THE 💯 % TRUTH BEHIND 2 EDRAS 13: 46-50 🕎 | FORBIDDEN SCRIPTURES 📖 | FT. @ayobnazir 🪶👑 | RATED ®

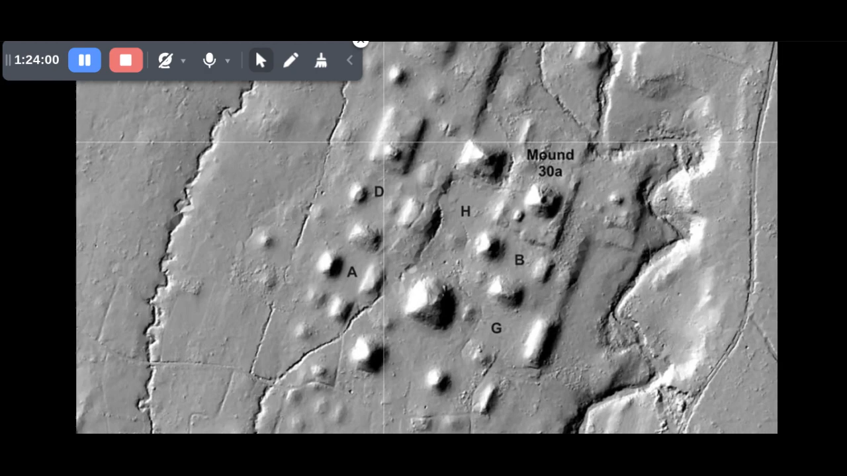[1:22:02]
The southern Willamette Valley in Oregon is an ideal area to focus LIDAR's unique architectural capabilities. The region is heavily wooded and is known to contain hundreds of low-lying earthwork features or mounds.